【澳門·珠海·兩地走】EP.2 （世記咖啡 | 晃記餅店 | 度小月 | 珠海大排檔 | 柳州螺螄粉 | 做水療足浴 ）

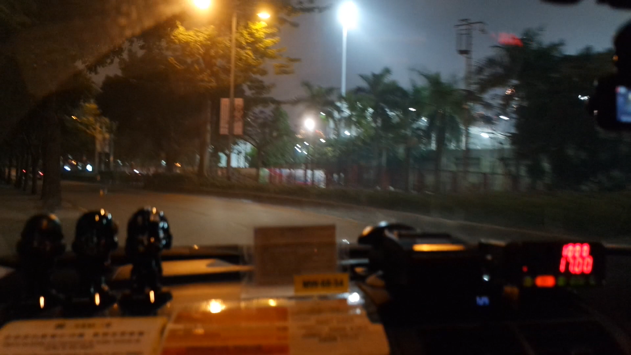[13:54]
而家我哋到咗呢個嘅拱北嘅關閘度咧，就準備過關去珠海，終於離開呢個澳門啦。